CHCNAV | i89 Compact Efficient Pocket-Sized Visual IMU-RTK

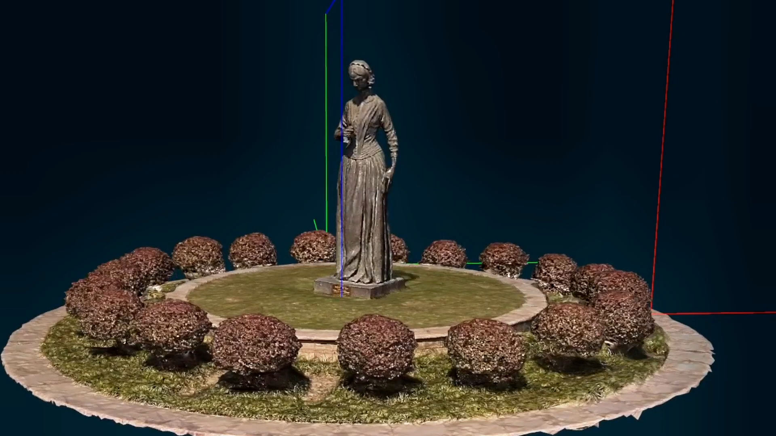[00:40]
By capturing short videos, the i89 automatically associates the images with post data to generate
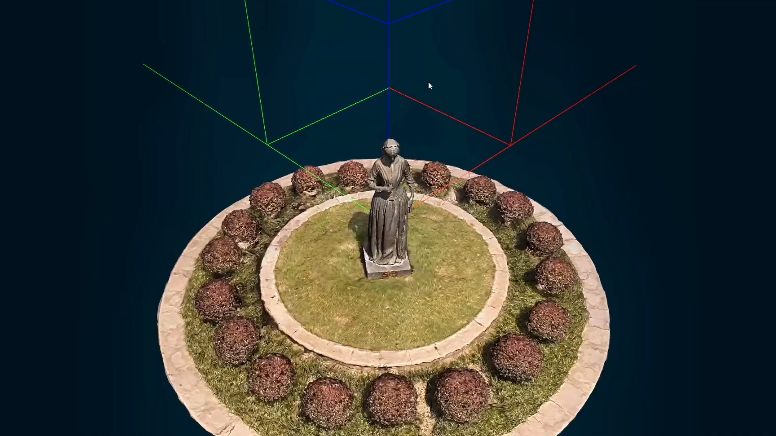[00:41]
accurate 3D models using popular 3D modeling software. With its Auto IMU, the i89 ensures accurate measurements without a need for manual initialization.